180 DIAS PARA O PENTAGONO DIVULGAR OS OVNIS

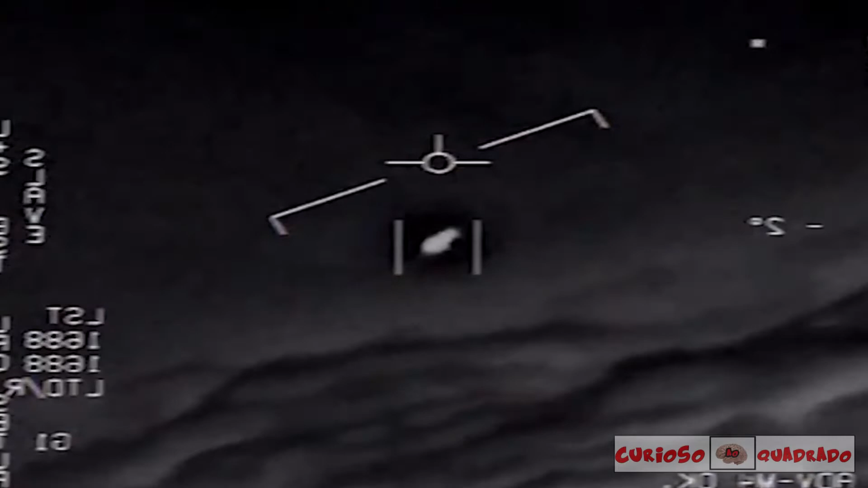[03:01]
Esses vídeos foram confirmados pela Marinha dos Estados Unidos que eram reais. Os vídeos, um de 2004 e outros de 2015, mostram objetos estranhos se movendo rapidamente enquanto são gravados por câmeras infravermelhas.
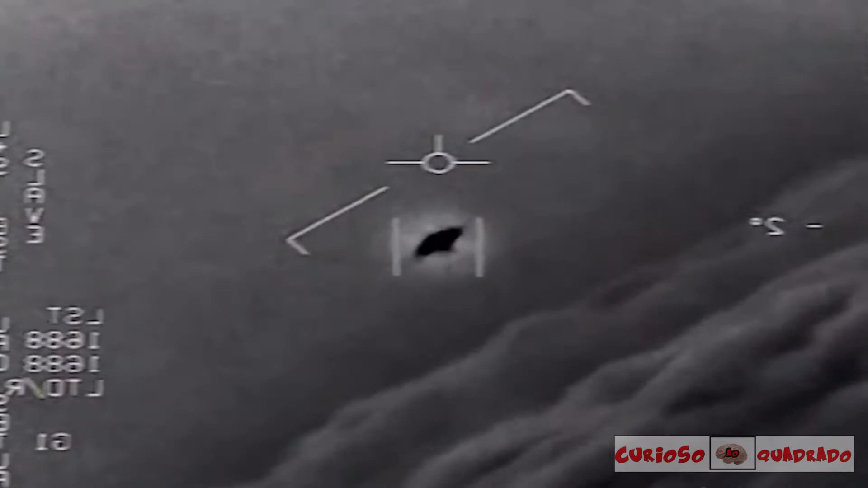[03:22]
Em um dos vídeos, membros do serviço chegam a reagir com admiração pela rapidez que os objetos possuem.
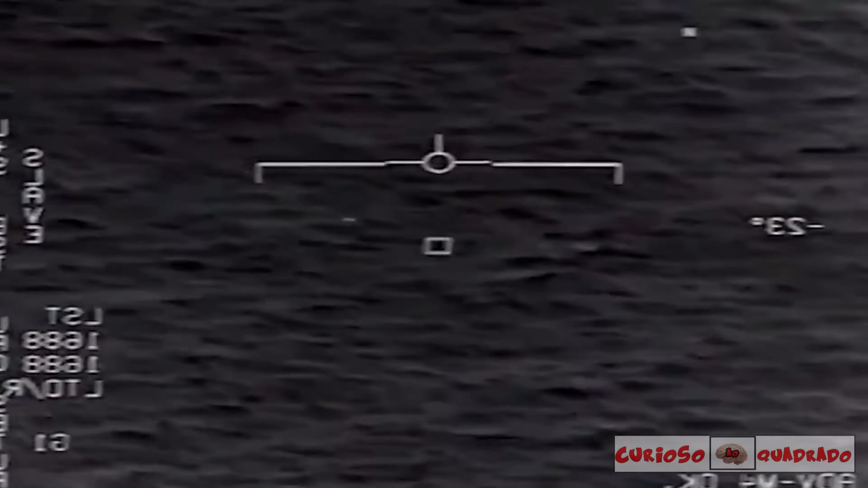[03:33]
Em agosto do mesmo ano, o Pentágono anunciou que estava formando uma força-tarefa para investigar esses acontecimentos. Nos últimos anos, a presença de objetos aéreos não identificados tem aumentado nos céus de bases militares americanos, preocupando funcionários do Pentágono e do Congresso.